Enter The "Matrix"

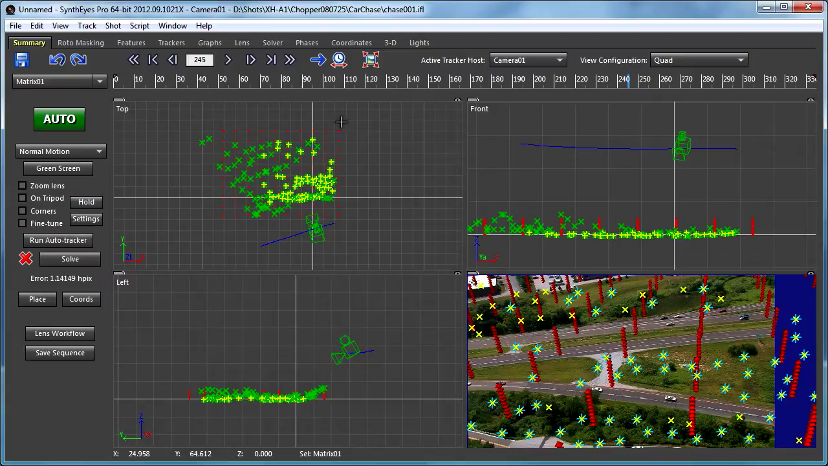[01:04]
Now you see all of a sudden this huge little armada of points. You'll notice now I'm dragging vertically and I'm bringing them all the way up to basically the height of the camera. So now let's just go to the camera view and we'll start playing the shot. Now you see that this kind of gives you an interesting way to see what's going on. Here we're not really interested in whether things are sliding or not at all where we just kind of threw everything down really quickly.
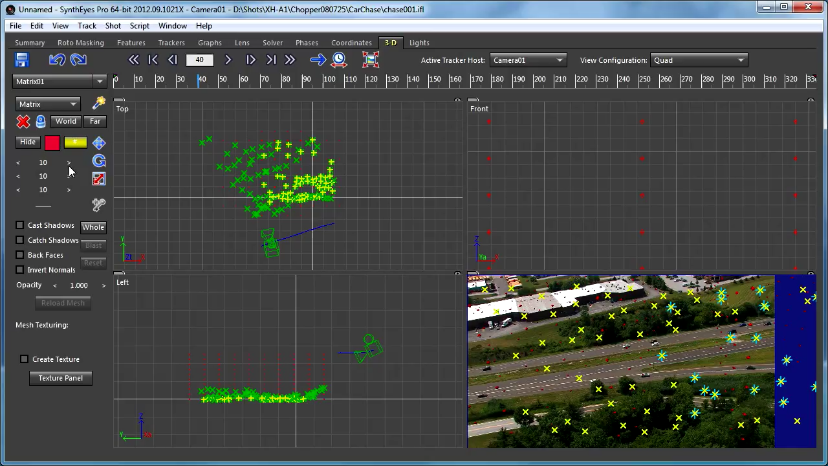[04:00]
So you can control the size of these as well as the number of the points and use them to fill up your space to whatever degree you want. So I think that's kind of a very useful way to see what's going on in your tracking. Thanks a lot and enjoy.